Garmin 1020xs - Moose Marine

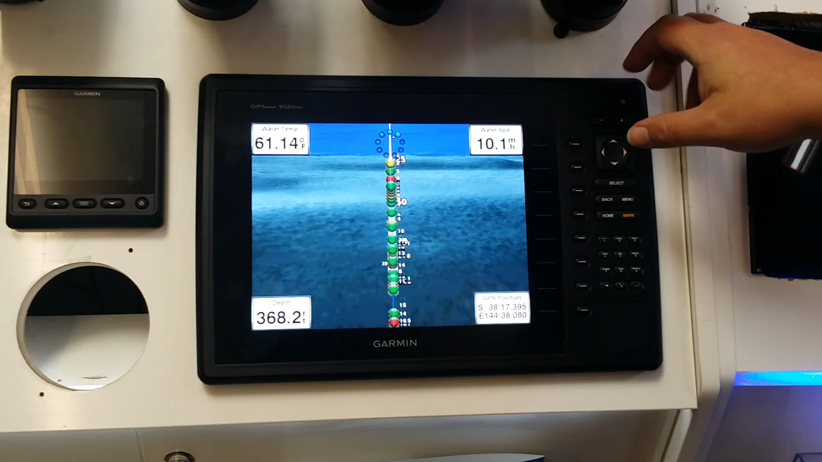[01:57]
On screen: depth 368.2 ft
and this way we can see what our sonar cone is doing. Here's the vessel, here's our sonar cone itself.
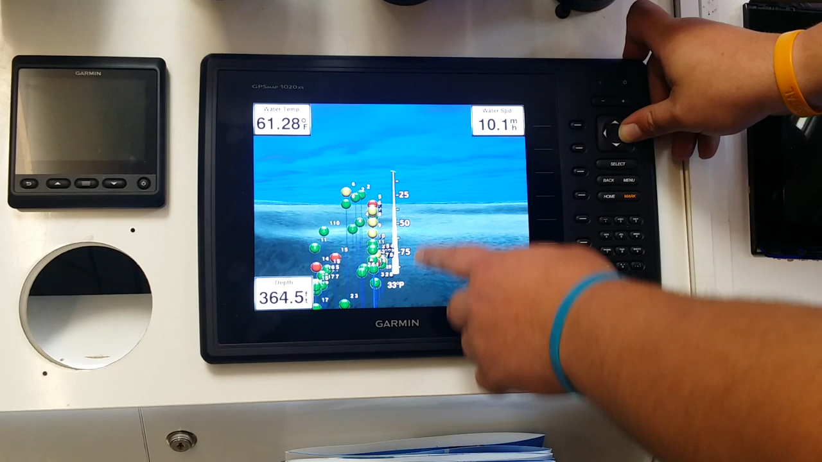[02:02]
On screen: depth 364.5 ft
You can see there's all the holes and drop-offs.
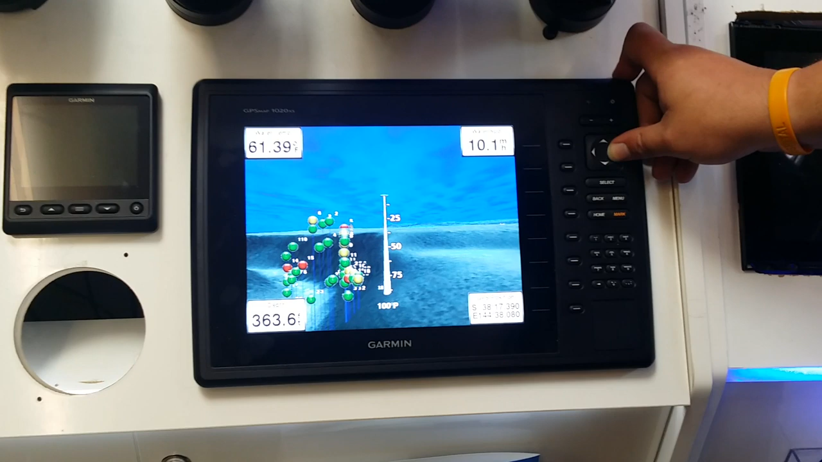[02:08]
Interestingly now, these little colored balls are objects that we've picked up in our sonar.
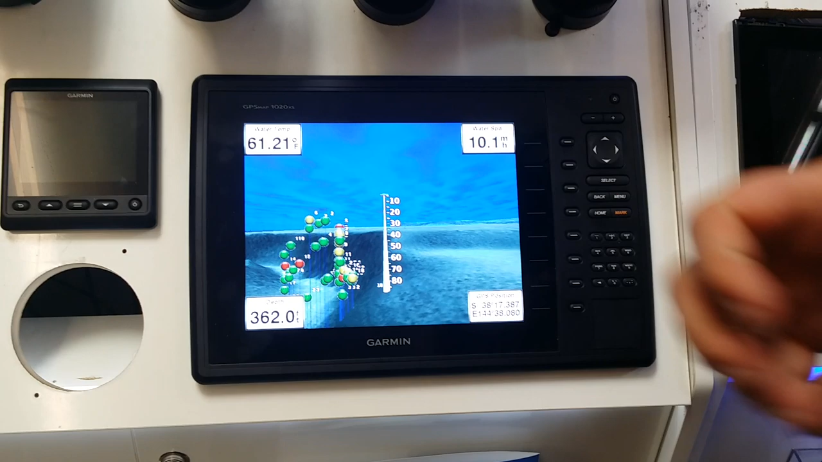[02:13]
They represent what the object was in terms of density by yellow, red and green and by number at what depth it's at.
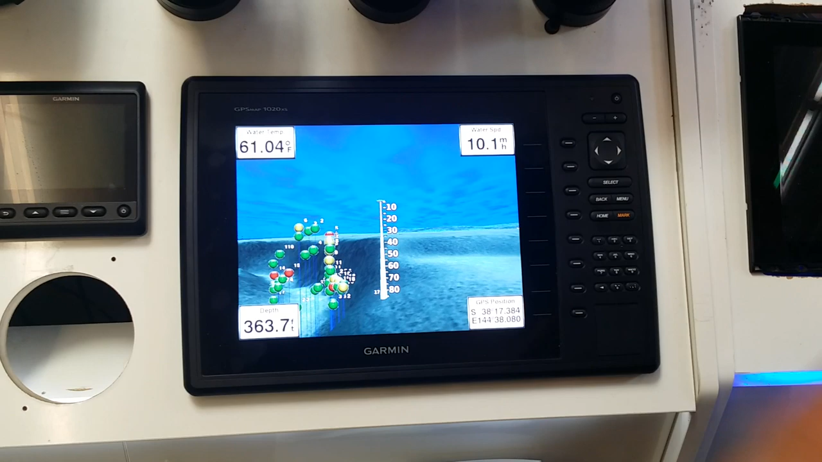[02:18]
It doesn't replace this sonar but it's a very useful tool.
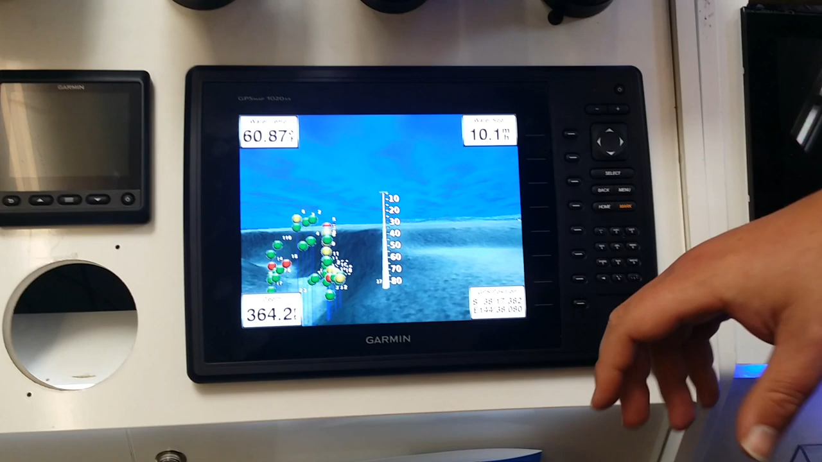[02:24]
If we just go back now, we also have fishing charts.
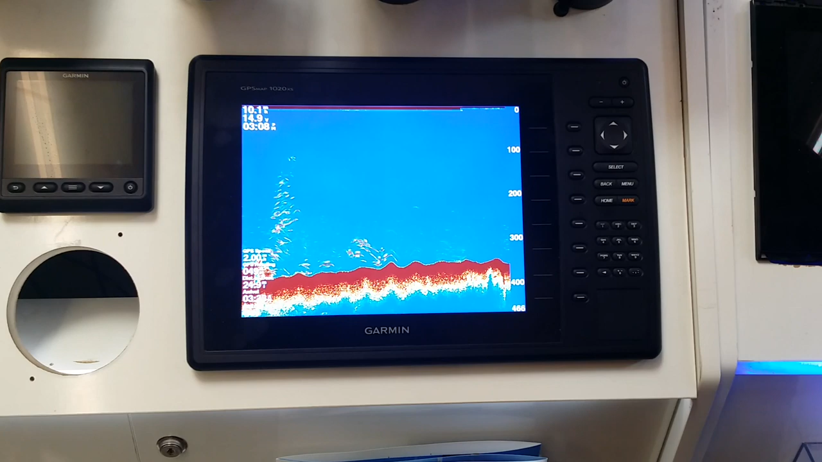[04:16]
Chirp in this case you can run all kinds of options from the TM150M which is a 300 watt transom mount all the way up to your B75 600 watt chirp ones.
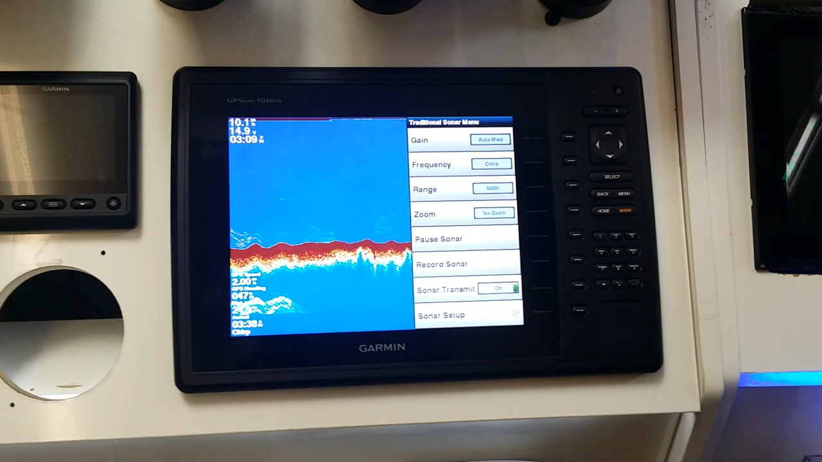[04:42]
So if I want to change my gain I can still do that. If I want to change my frequency to any one of my set frequencies so I can manually type in by going add.
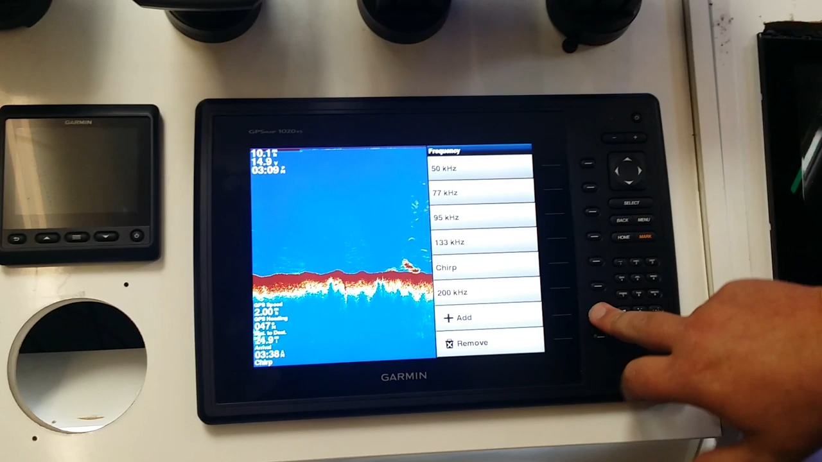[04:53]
Say I want to have 130 kilohertz to chase snap or I can just dial it in.
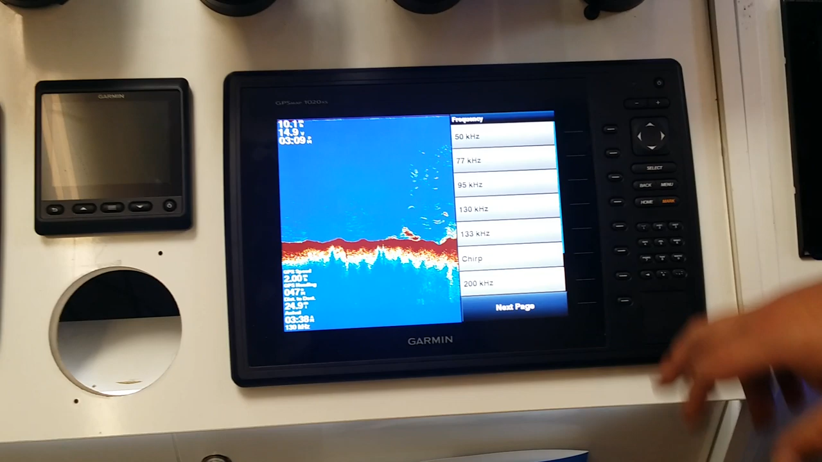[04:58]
If I go down to my sonar setup and go to my advanced section
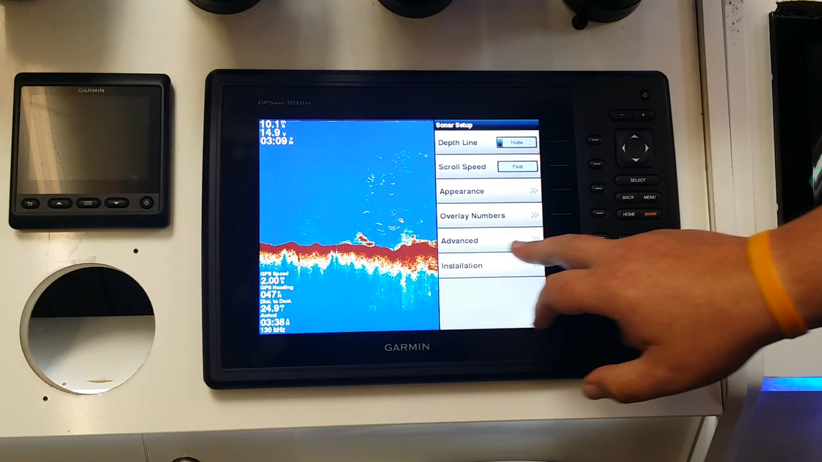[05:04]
I can operate my TVG settings change my color gain change my interference functions etc.
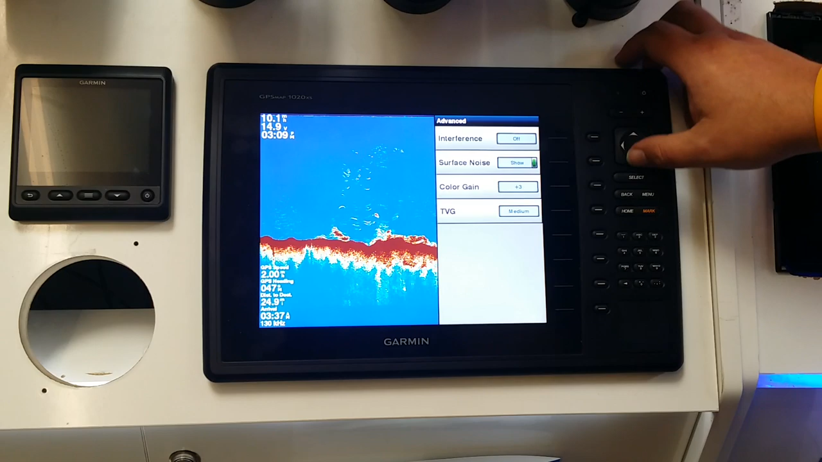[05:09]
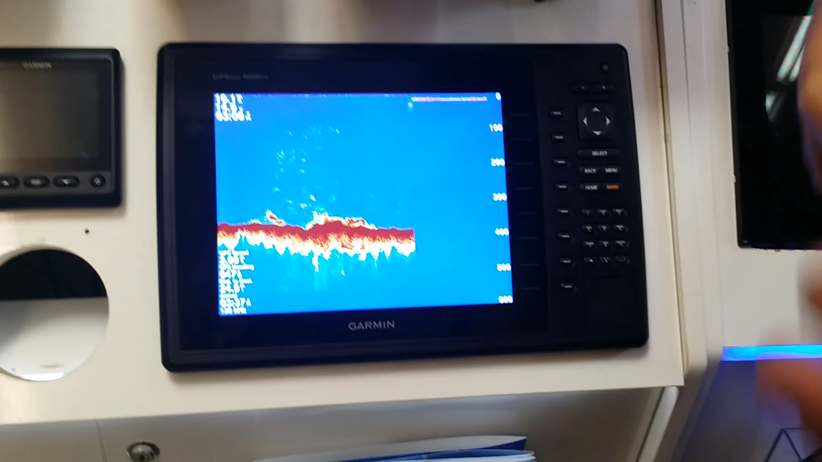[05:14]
So as a system of its particular price point it's incredibly powerful it's incredibly sensitive with its chirp it's incredibly
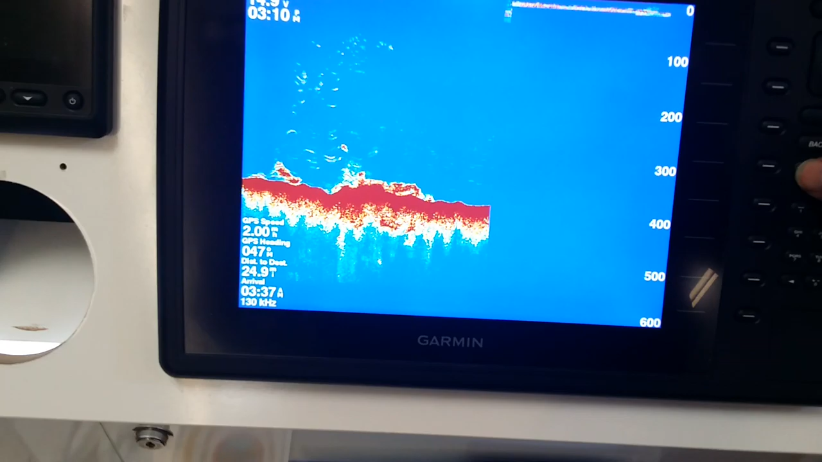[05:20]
easy to use I find it does have a built-in 10 hertz GPS GLONASS antenna so if you want to function with a slightly more accurate GPS it's quite capable of it.